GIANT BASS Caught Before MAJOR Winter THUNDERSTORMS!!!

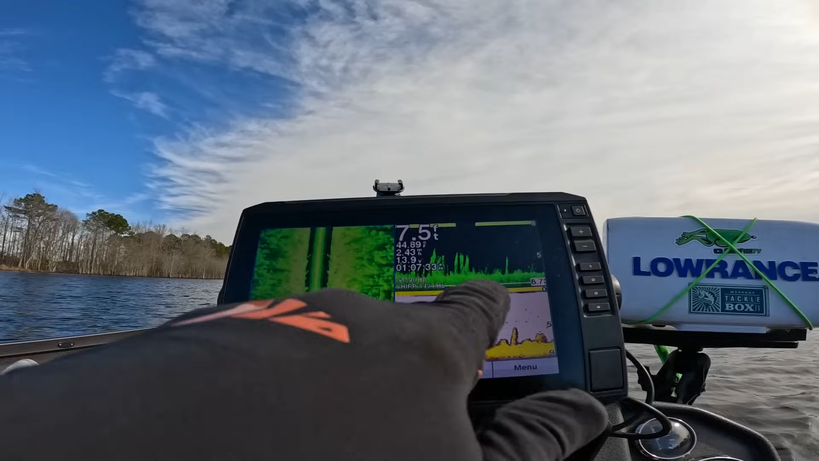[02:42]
So we're idling along. Y'all can see we're sitting at seven and a half foot of water, but you can see all this hydrilla that comes up off the bottom and this flat right here. It kind of goes back and forth, goes in and out.
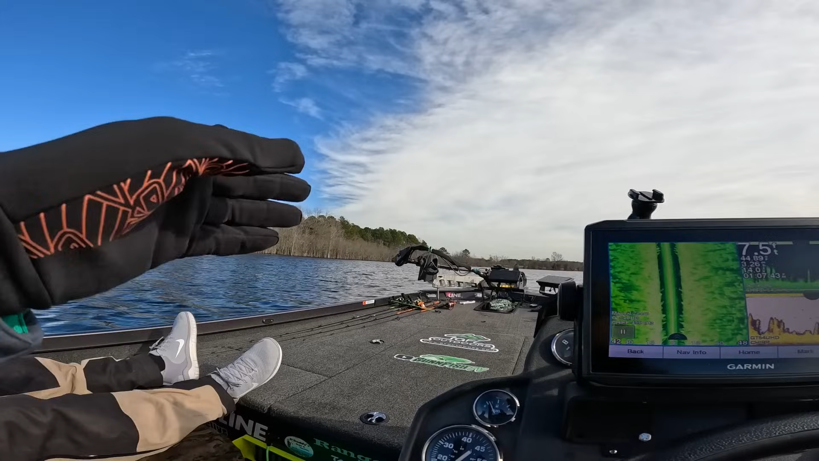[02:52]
So it drops off, loads up with bait pretty good. So we're going to stop right here and we're going to start finding some casts. One thing I will say is I accidentally forgot my micro SD card for my dash cam.